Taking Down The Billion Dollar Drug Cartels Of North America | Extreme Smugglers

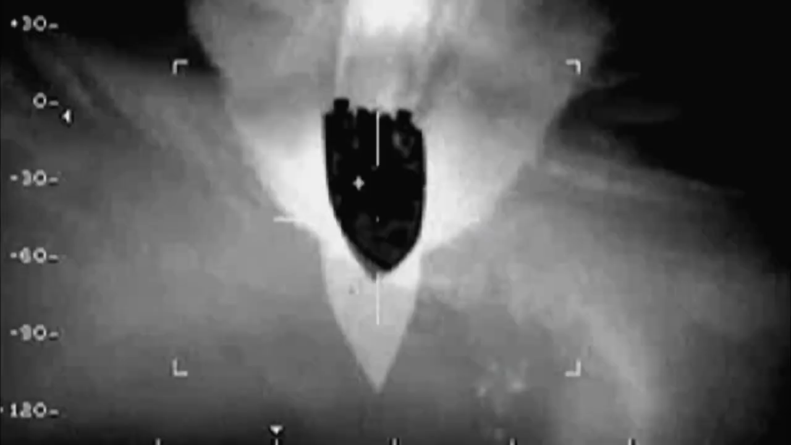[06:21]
The good guy boat is shining a spotlight on the bad guy boat.
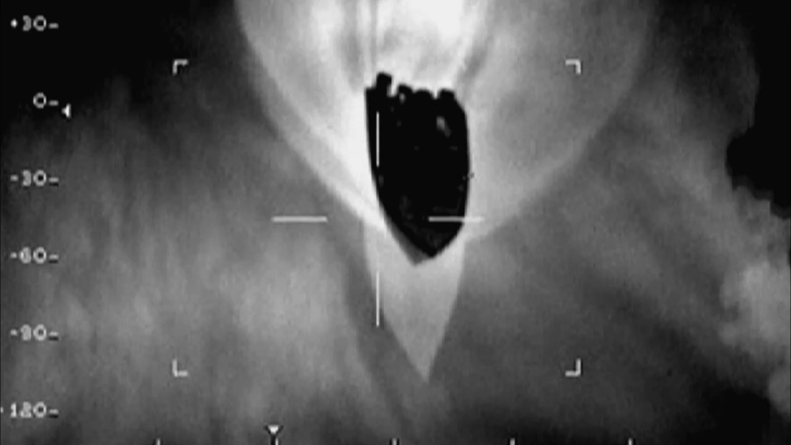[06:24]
Just a few months later, another fast boat beaching took place in Panama.
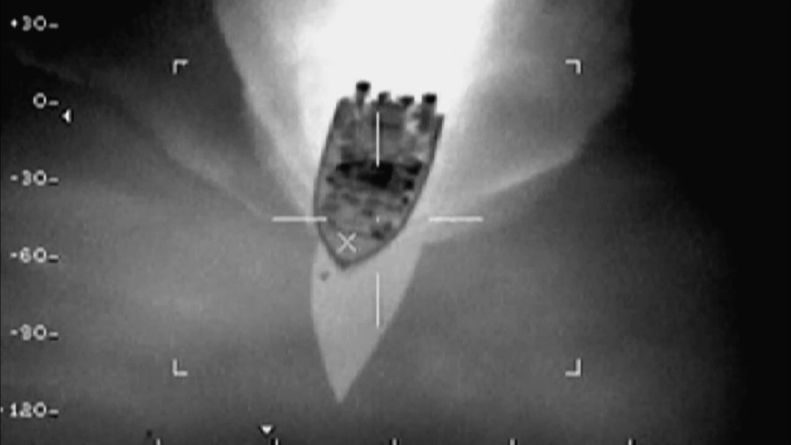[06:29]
This case began when a suspected smuggling boat spotted the P-3 surveillance airplane,
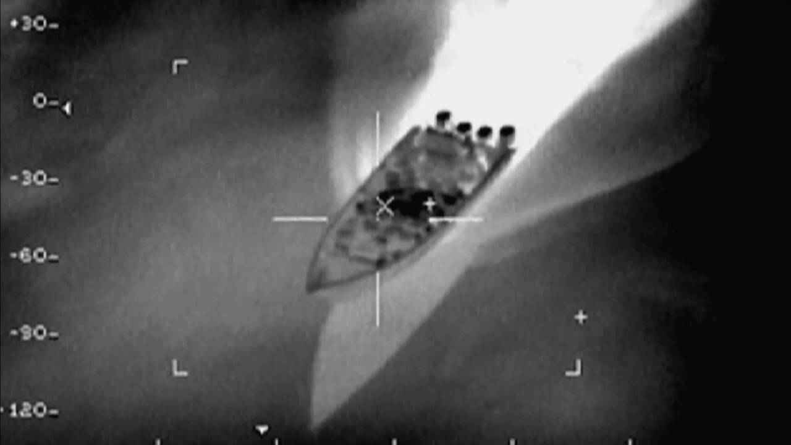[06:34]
dumped its drugs, and made a run for it.
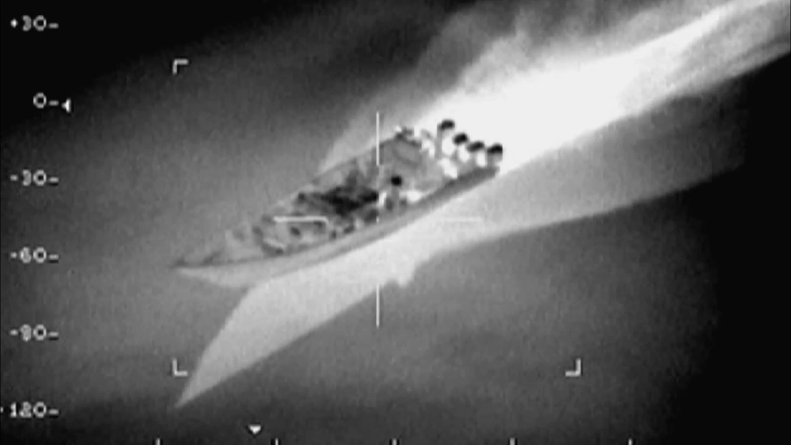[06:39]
There's definitely a lot of stuff in the boat. Looks like you might be dumping some more stuff here. Yep, one.
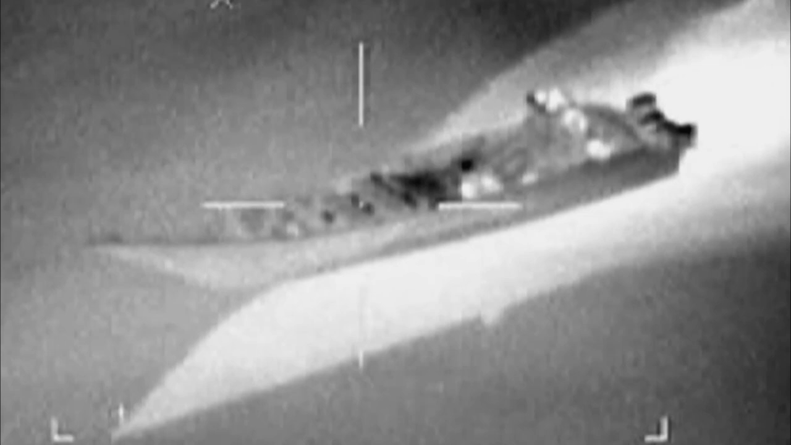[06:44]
Once they know that they have been found, they try to throw the drugs overboard and basically get rid of the evidence. How many objects? Okay, it's about five, six, seven.
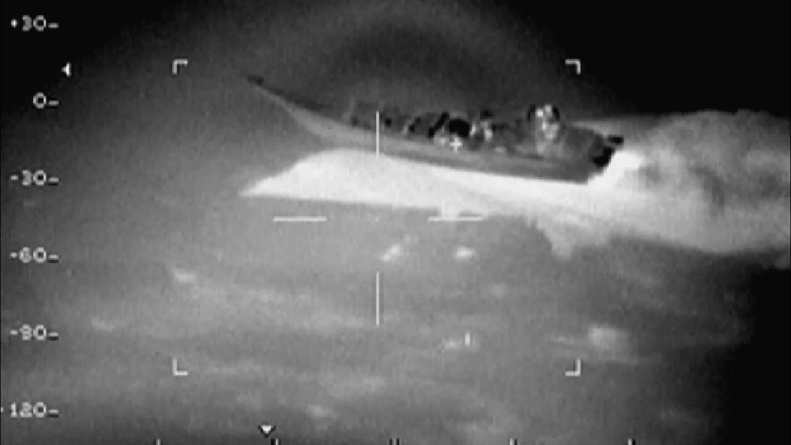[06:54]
We mark the position of each bale that goes overboard, that we count each bale so we know how much was there.
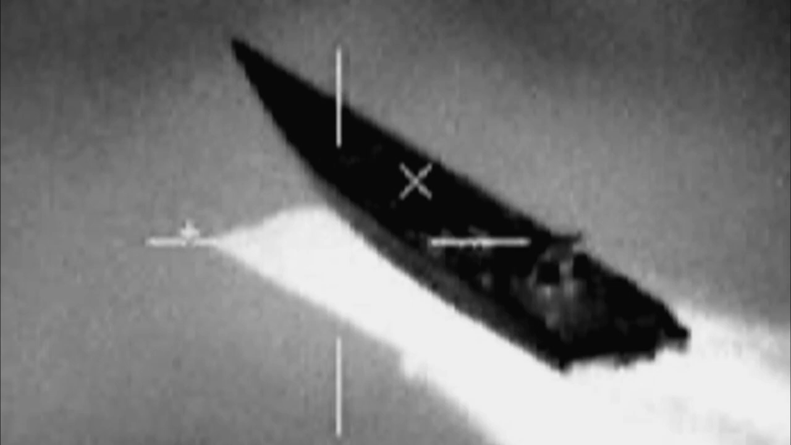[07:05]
So after the mission is over, we can go back to the debris field and recover those bales of cocaine.
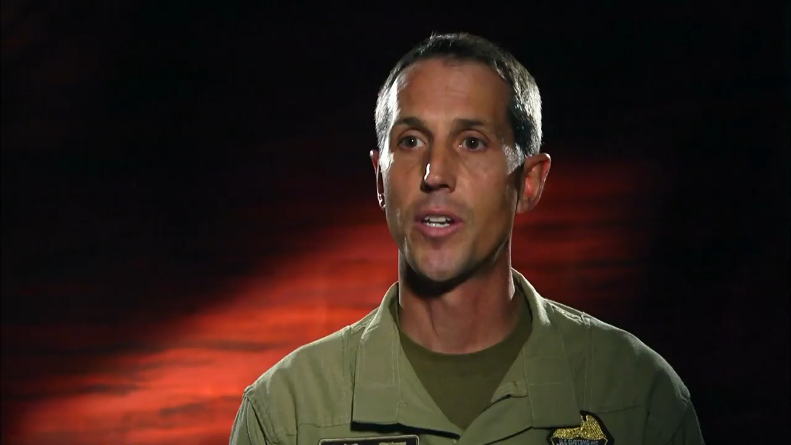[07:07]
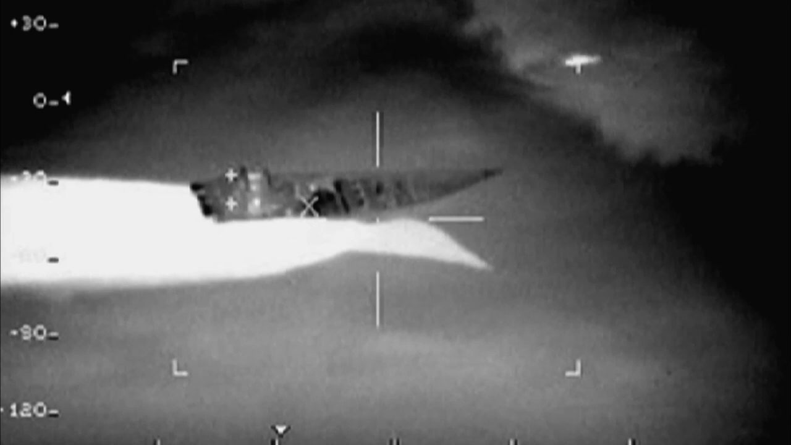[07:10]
But the drug bales weren't the only thing that went overboard.
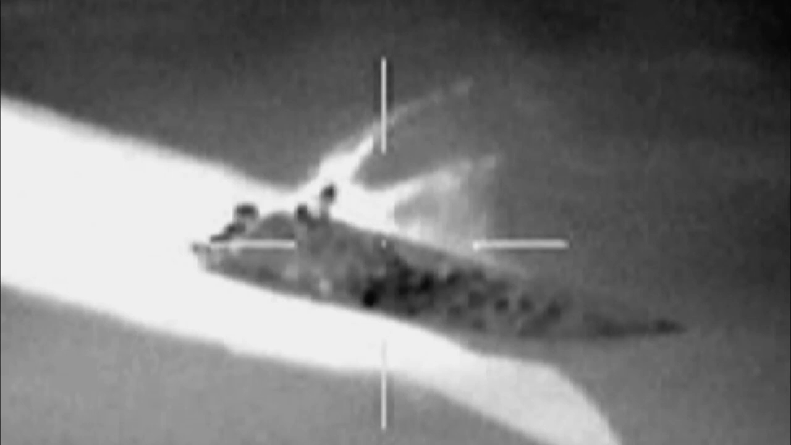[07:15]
The smugglers suddenly leapt from the fast boat, a dangerous and potentially fatal tactic.
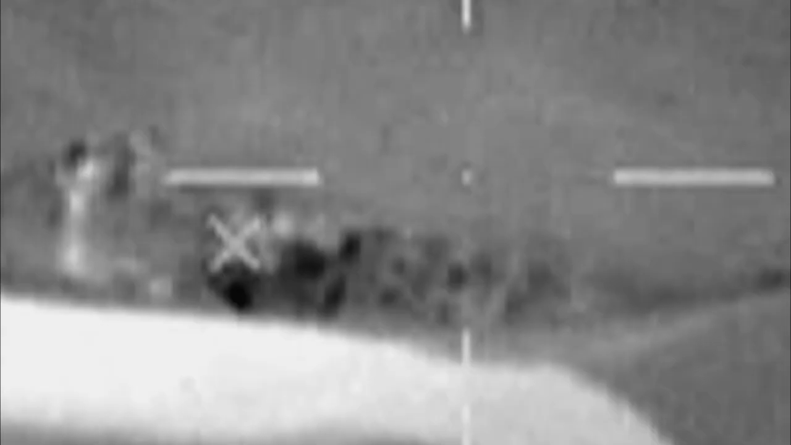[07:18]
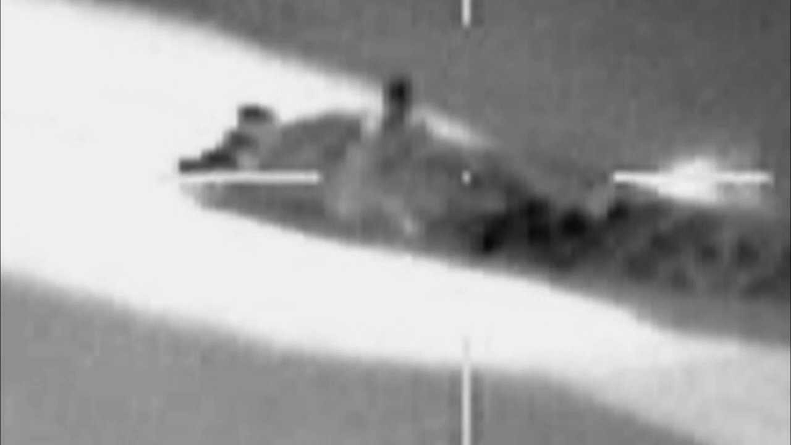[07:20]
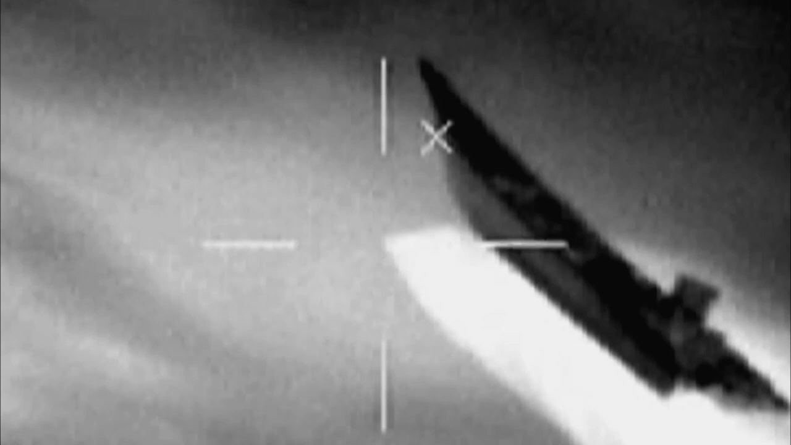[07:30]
The individuals on the boat actually jump off. They're hoping, I guess, that the boat will continue on and safe on shore and
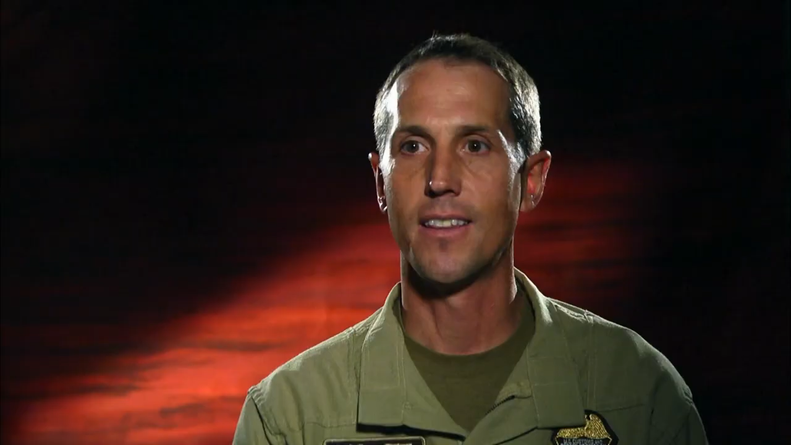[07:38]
the plane and the law enforcement vessel will follow the boat.
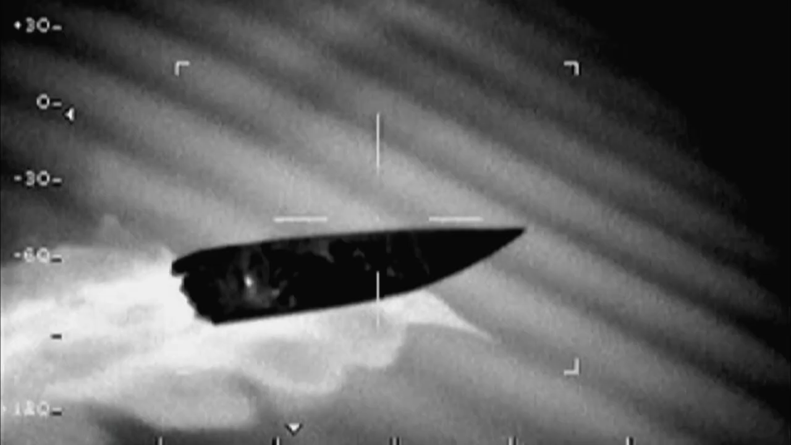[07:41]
With no one at the helm, the fast boat careered out of control.
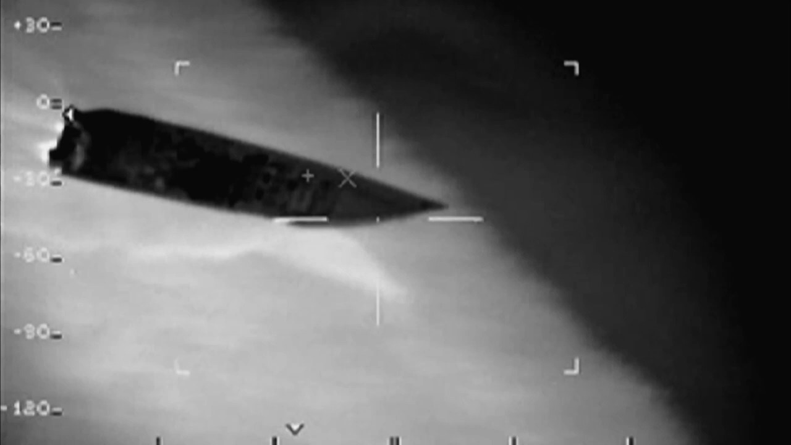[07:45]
But indeed, it made a full circle back to them. Okay, yep, the people in the boat have jumped out.
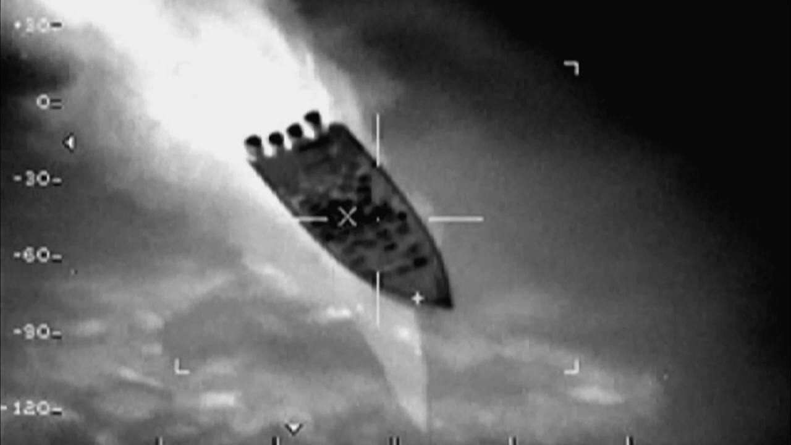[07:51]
And the boat is in. The boat is in. The boat is in. All done. Yeah.
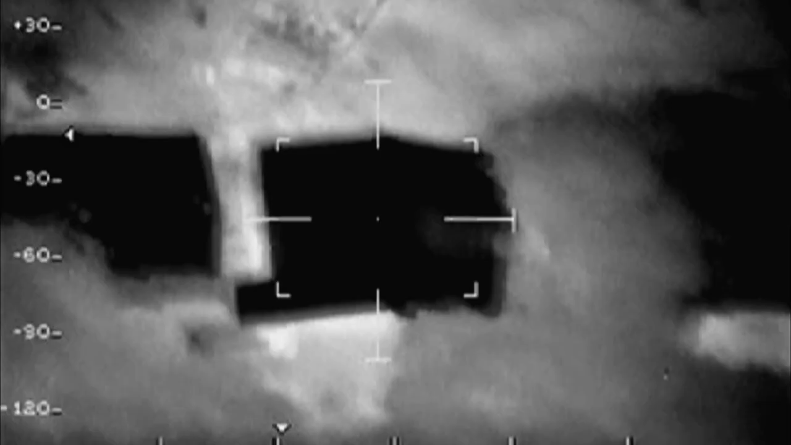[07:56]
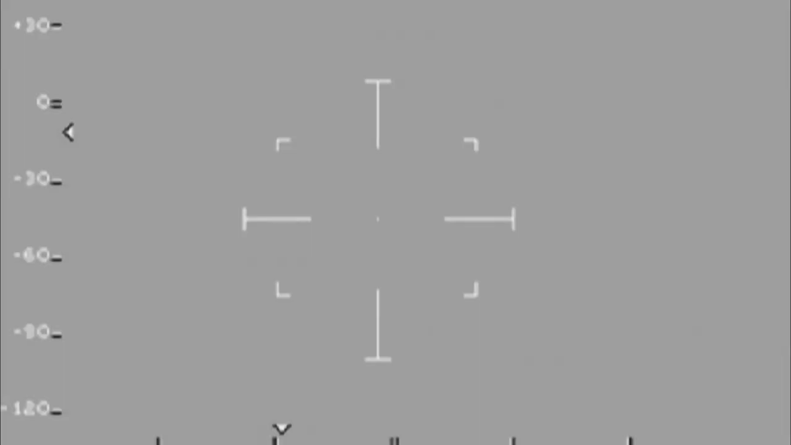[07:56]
And eventually launched itself up on the beach line.
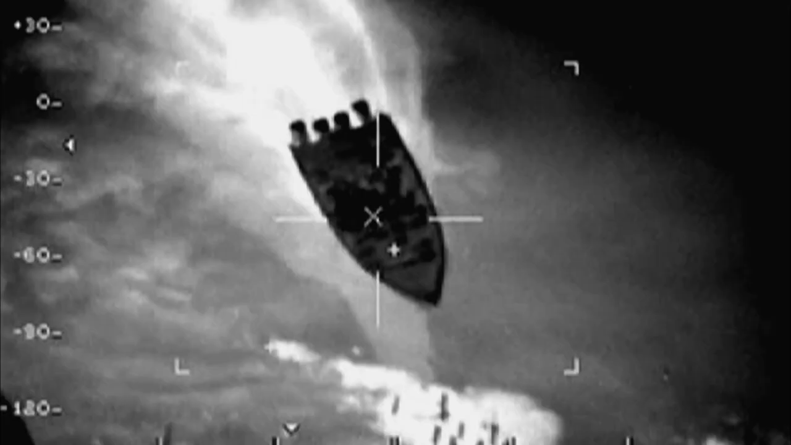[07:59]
And you can see that it goes into the village.
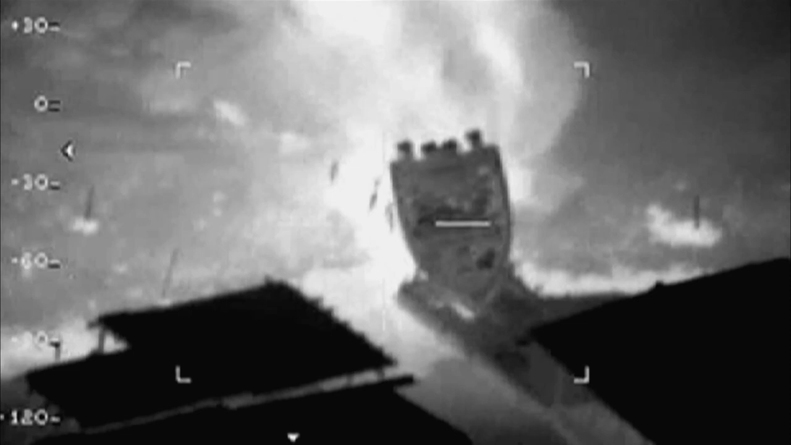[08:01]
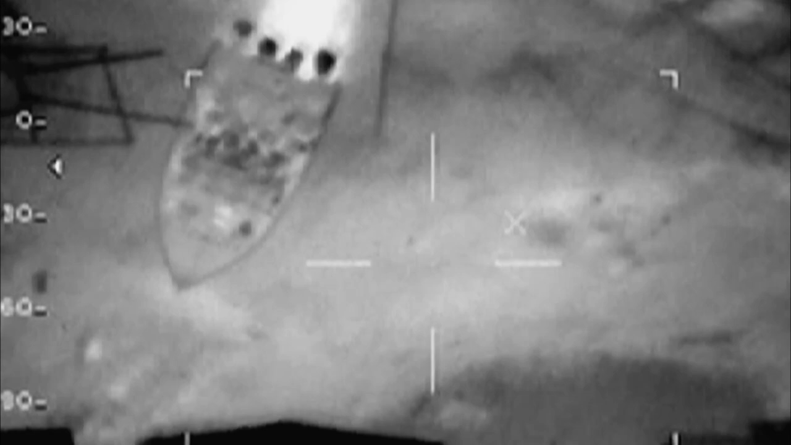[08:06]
The fast boat and remaining drugs came to a crashing halt in the center of the village.
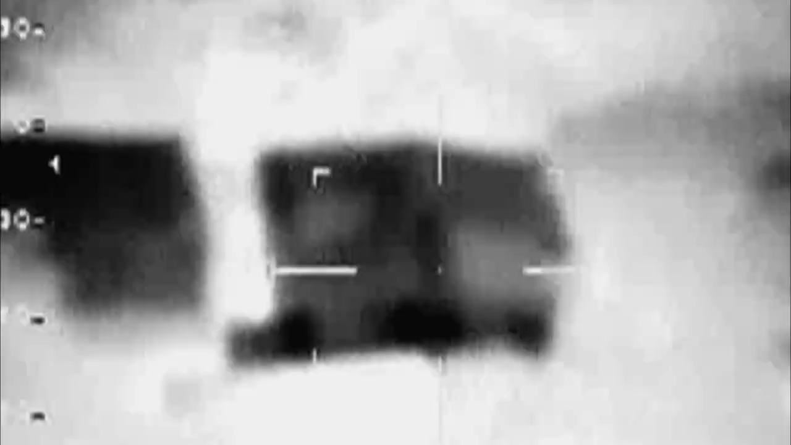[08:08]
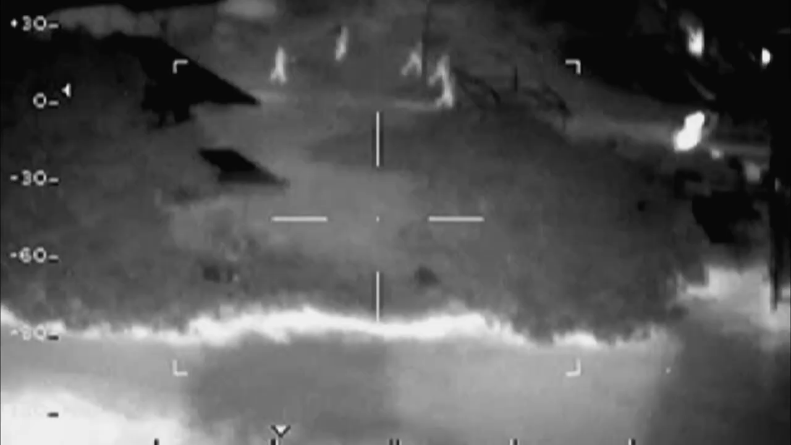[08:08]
A rude awakening for the sleeping inhabitants.
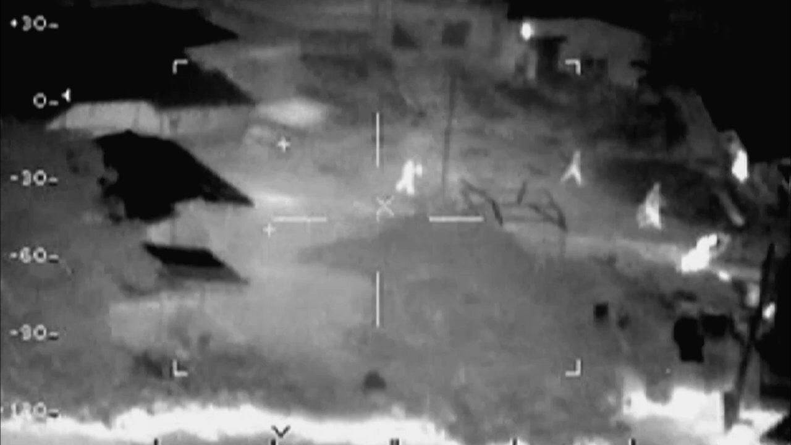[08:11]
The people from the village are coming out to see where the boat crashed into a couple of structures.
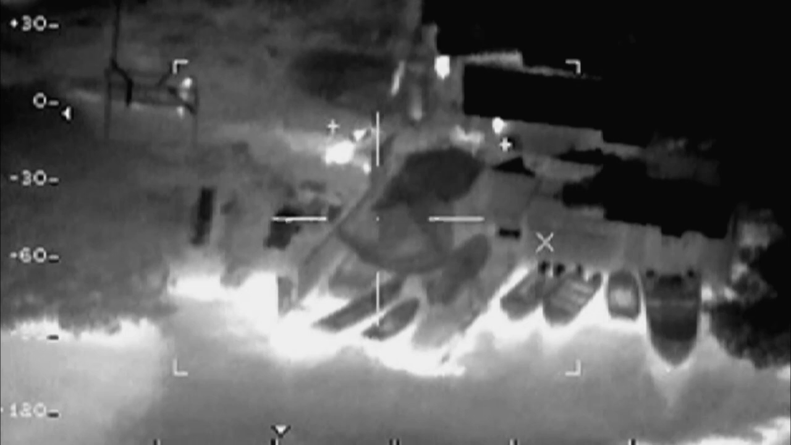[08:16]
The US Navy recovered 89 bales of cocaine
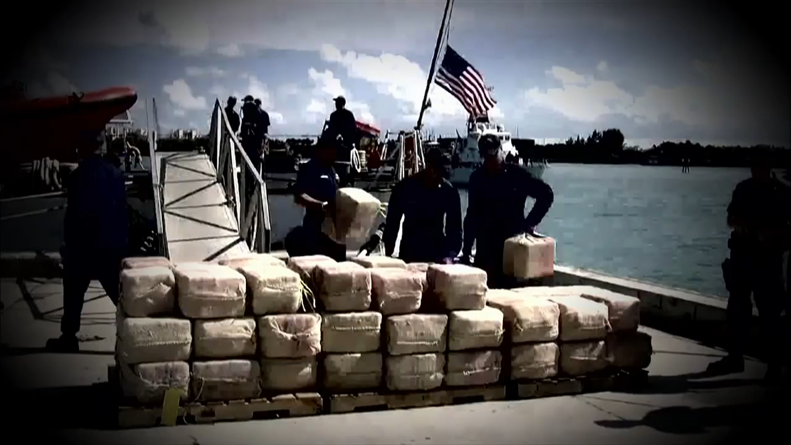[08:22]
worth $362.4 million and three waterlogged suspects.
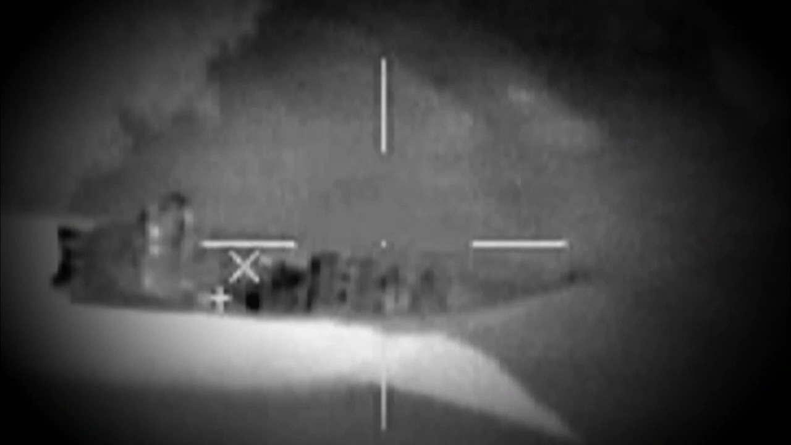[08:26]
The boat can come in and get the bundles before someone else gets them.